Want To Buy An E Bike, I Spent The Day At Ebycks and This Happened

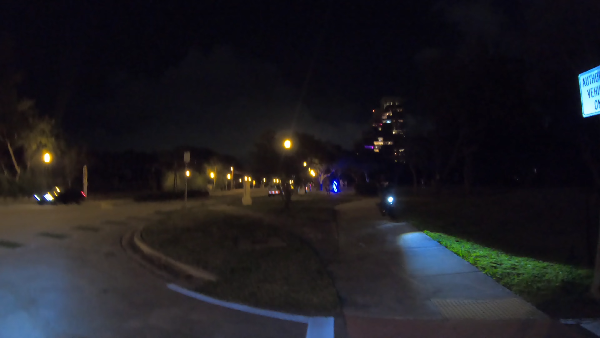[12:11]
we're gonna be heading downtown Wynwood Brickell South Beach we might try a new restaurant tonight we'll take a vote a little later
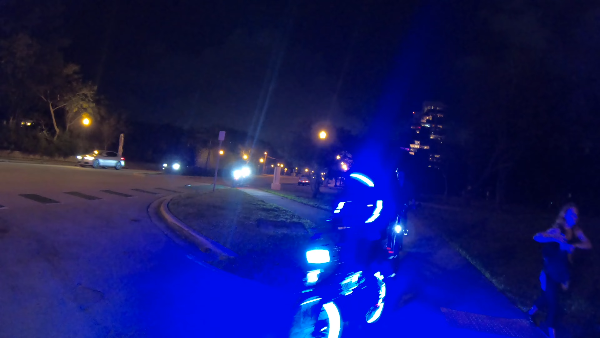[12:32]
oh we got the bridge like always
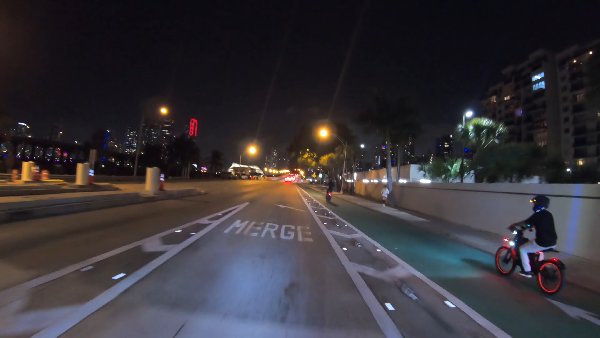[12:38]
it wouldn't be a ride without catching the bridge
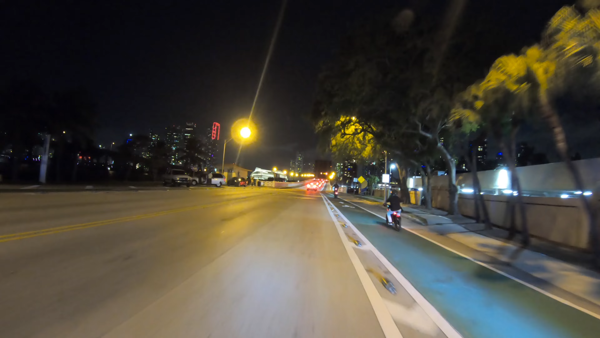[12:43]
there goes ora the most beautiful bike in the internet
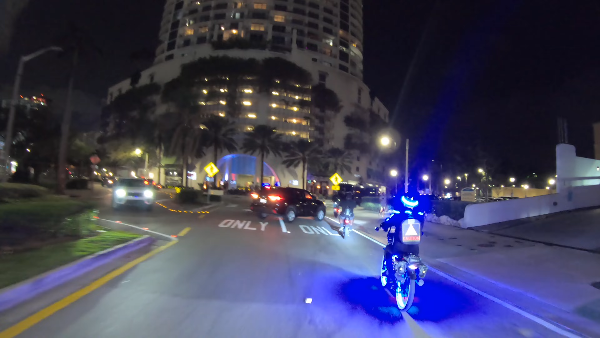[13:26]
right this building's all pretty cool you see all the people coming in and out a lot of people live here it's like a really nice spot to live in downtown
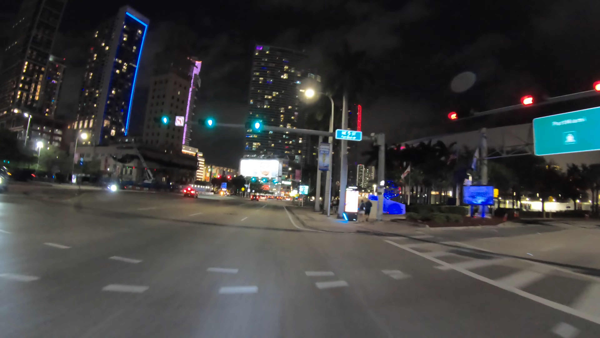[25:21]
this is a crazy bridge to be crossing we usually cross the Venetian Causeway but some of the guys wanna come this way we do have a bike lane on this road so we should be okay
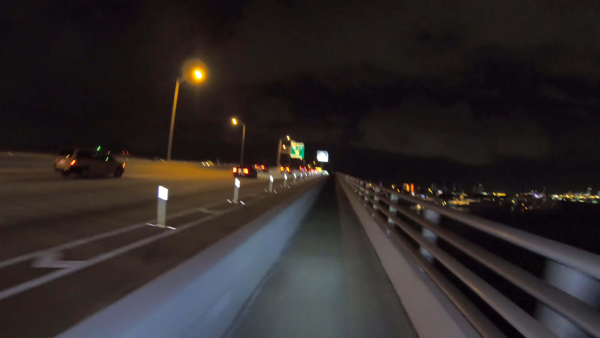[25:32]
there's just a lot of glass and stuff on the side of the road here but you're gonna get a really cool view of where the cruise ships dock at too bad none of them are here here we go
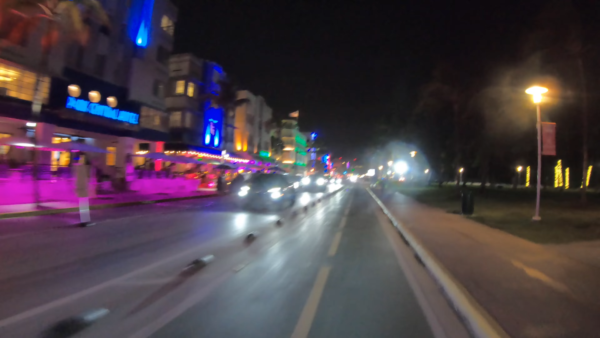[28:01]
we got everything blocked off cops everywhere checking everybody for everything